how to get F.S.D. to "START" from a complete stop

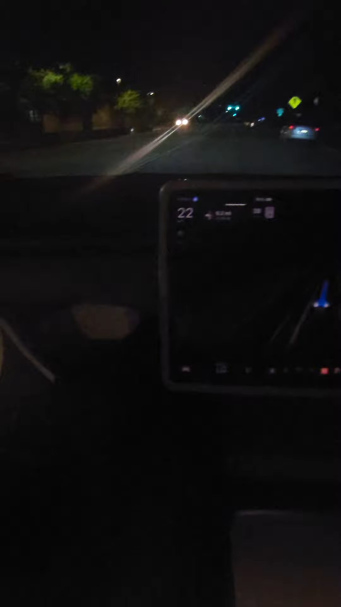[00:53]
self-driving from a complete stop just take your foot off the brake is the bottom line be in drive and take your foot off the brake and obviously have a destination put in